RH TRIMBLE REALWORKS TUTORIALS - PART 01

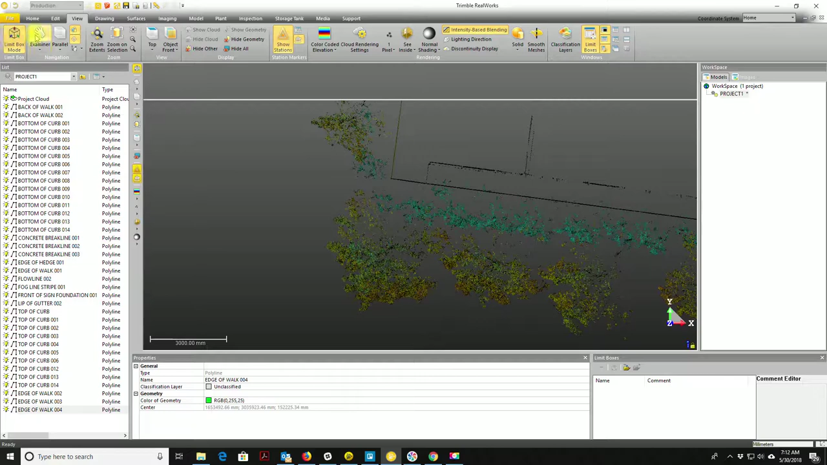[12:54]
out the buildings so now I can come in here and I got nice clean lines on the walls yeah it's not there we go no
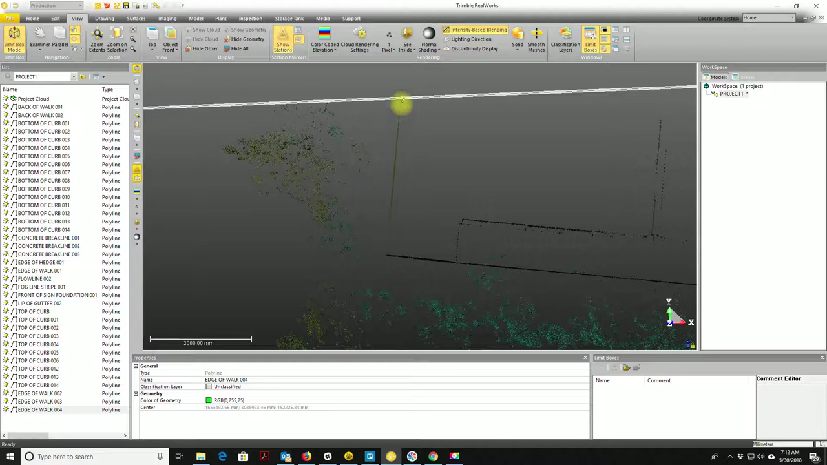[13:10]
it's having a little bit of trouble all right so we'll come down here and grab this corner and I'm not going super crazy here
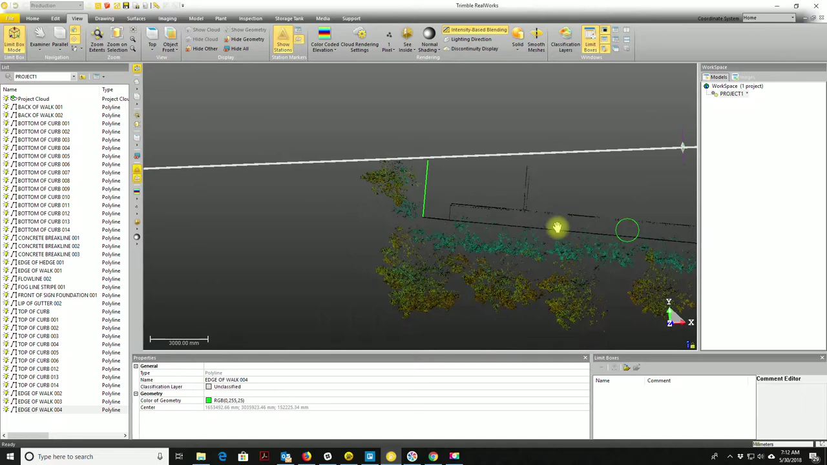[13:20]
we're just trying to get the main drip line of the building okay and then if the client wants we can
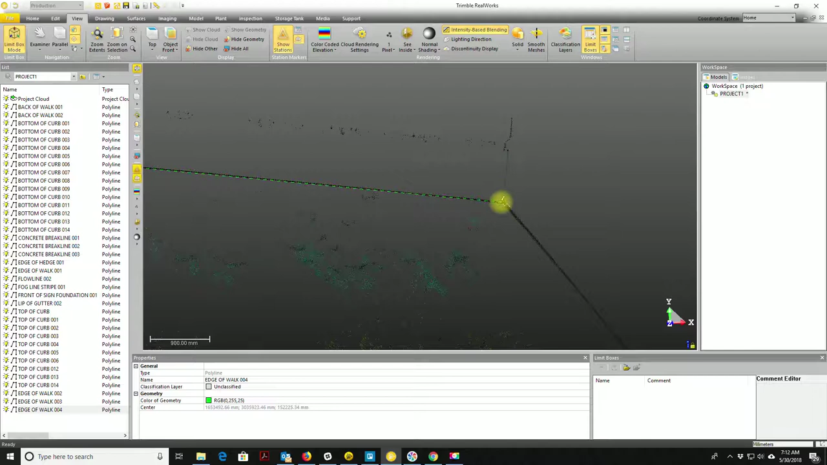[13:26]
go in and get some other faces in the building if they need that so I'm going to end that there and then pull this limit box out a little bit so obviously I'll need to clean
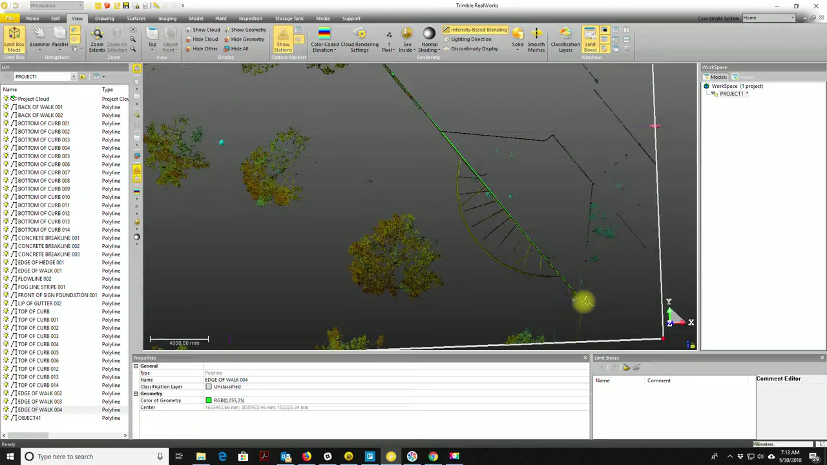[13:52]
up some of this line work we need to get cleaned up in AutoCAD now this is a little tricky here I'm not sure what's going on here there's a some kind of doorway or something right there because I've got a gap in the building so I'm going to create that
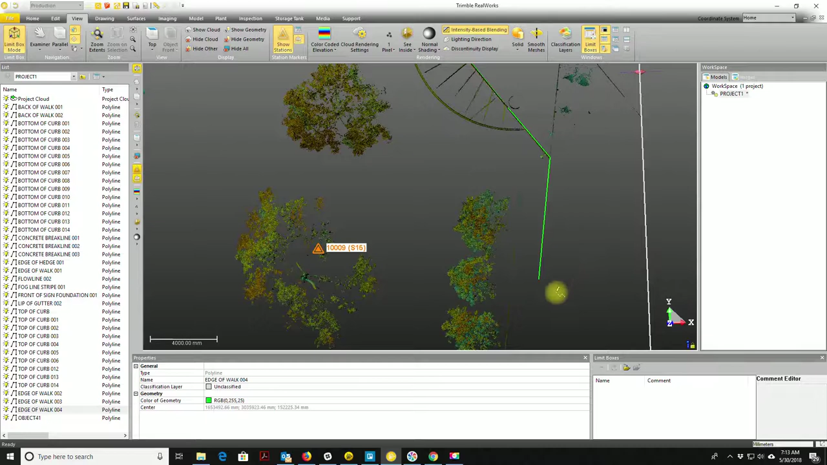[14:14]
and then let's spin this up and see if we can figure out what's going on here
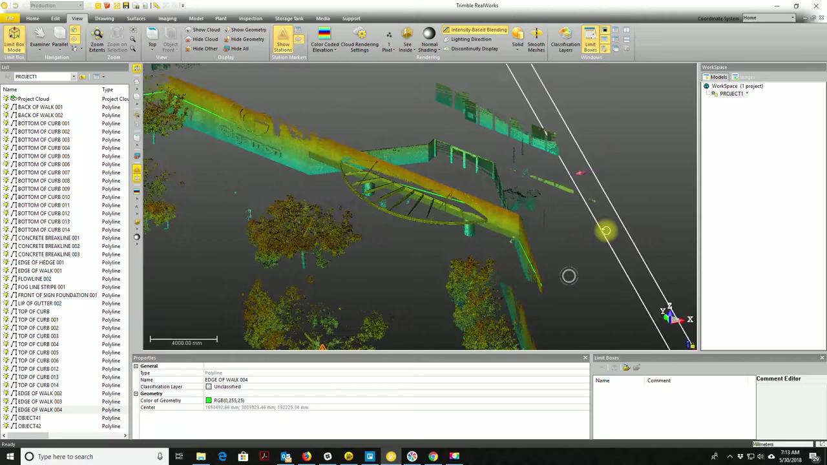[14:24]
so it's almost like we got two separate walls so I'm going to run this limit
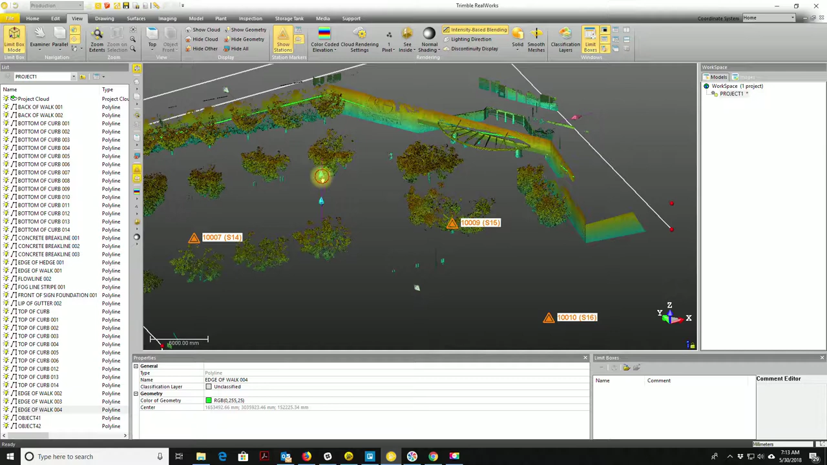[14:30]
box up a little bigger see if we can figure out what's going on yeah it's hard to
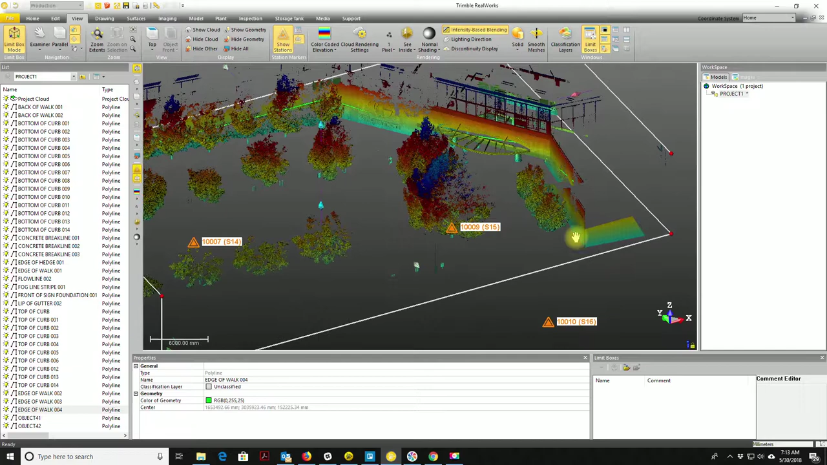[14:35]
tell there I'm going to I'll have to look at some pictures there and see if I can tell what's going on but I know I've got another wall here I need to do so let's go back to the top and we'll just go ahead and draw this in and then we'll look at some pictures so we can figure out what this what exactly this is okay now I'm just going to come down here and rename these face of building
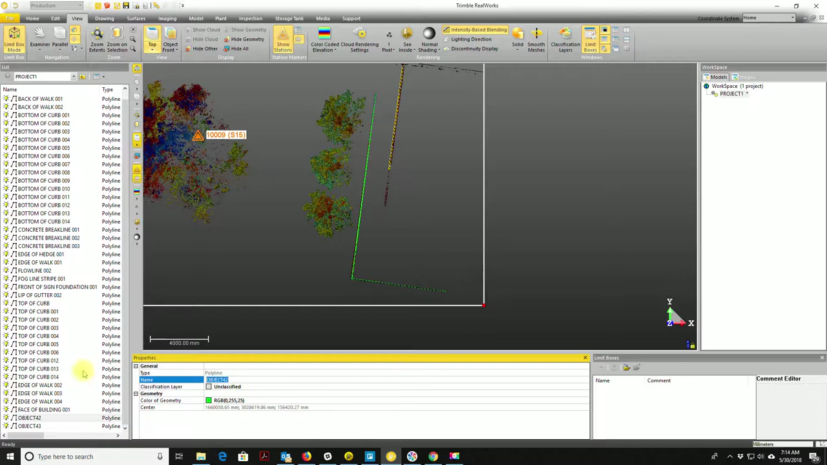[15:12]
all right so I got
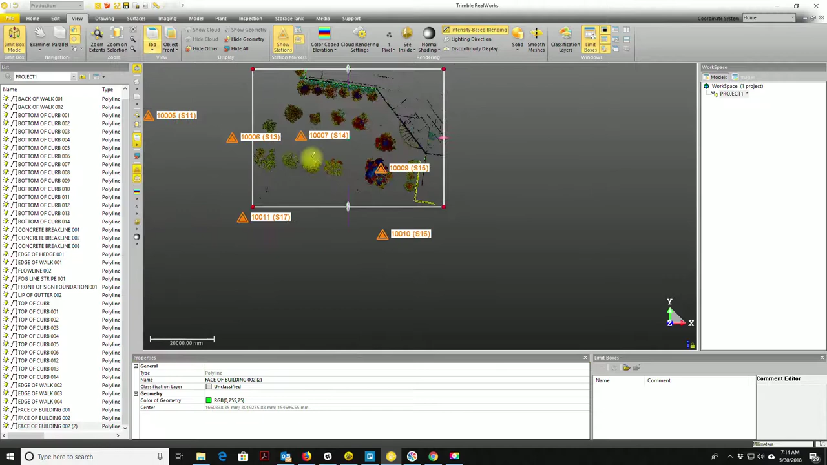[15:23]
my building faces and I pulled some of the other edge of concrete lines out so I'm not going to make you watch but what I'm going to do now
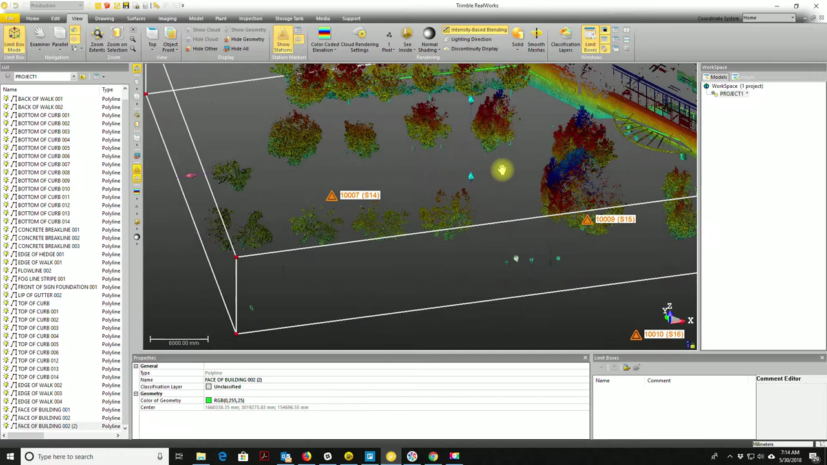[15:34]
is I'm going to go back in I'm
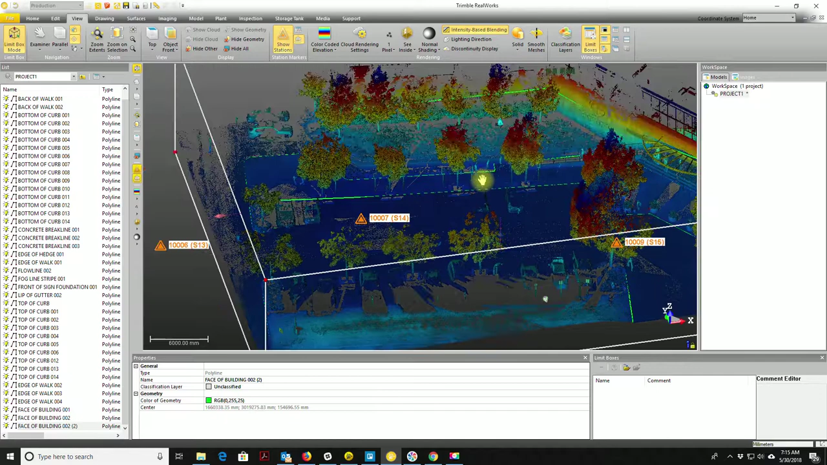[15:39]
going to adjust this limit box and I'll chop
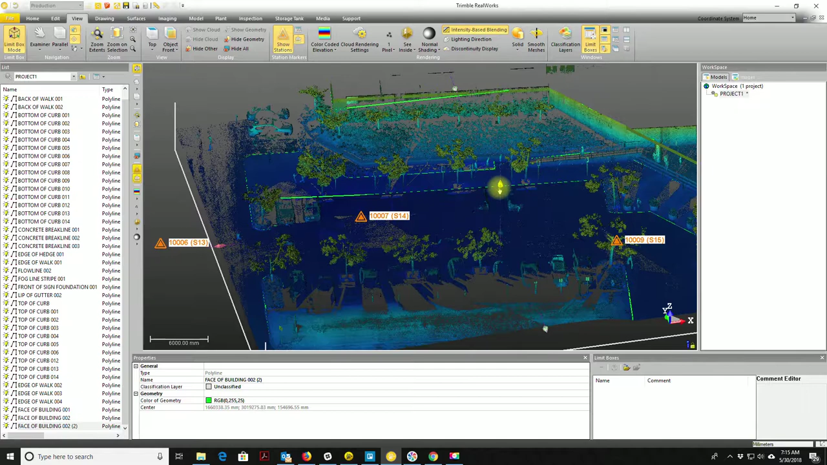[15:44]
out most of the trees there you know what
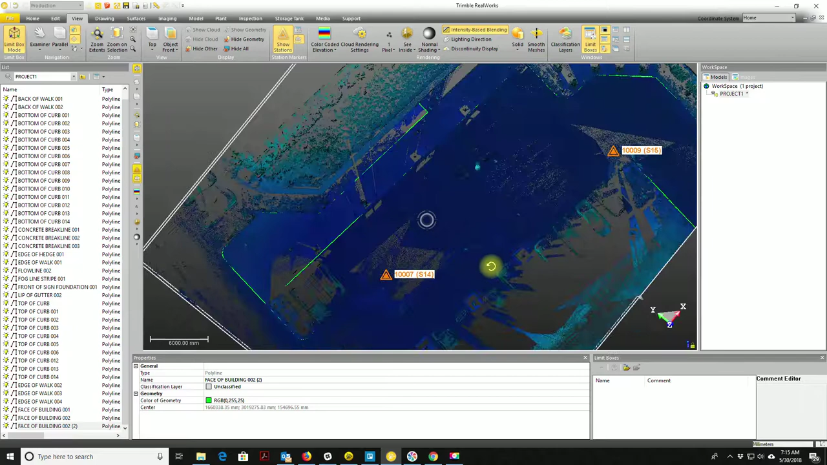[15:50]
I'm going to do now is I'm going to go in and start pulling out I'm going to
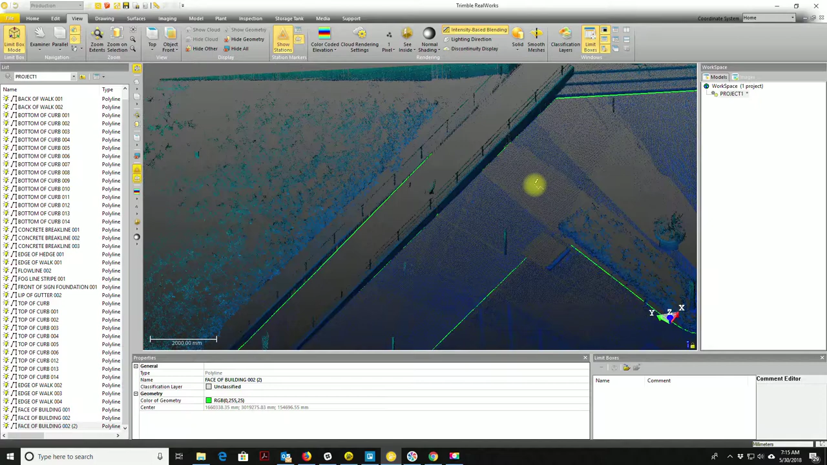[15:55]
get the top of the ramp I'll go in and trace out these steps I'll get the edges of this other planner here
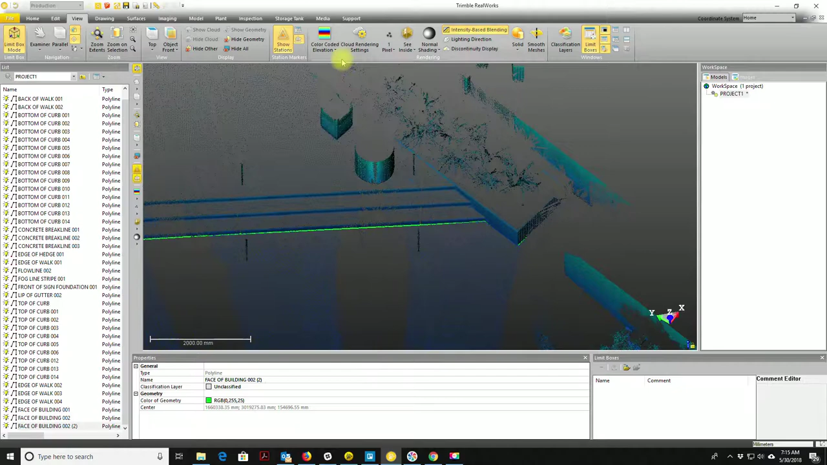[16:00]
and I'm going to work work on just some of the detailed line work in here so thanks for watching guys I'm going to do another video when it's time to come
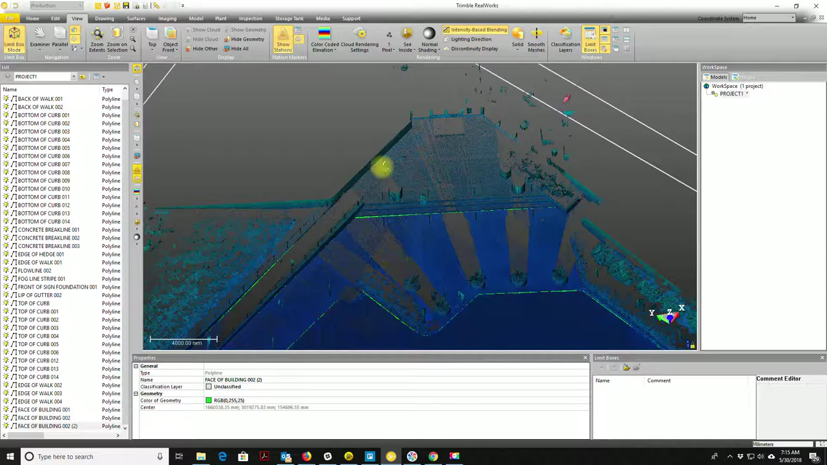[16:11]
in and and pull some point data out of here some spot elevations and other point data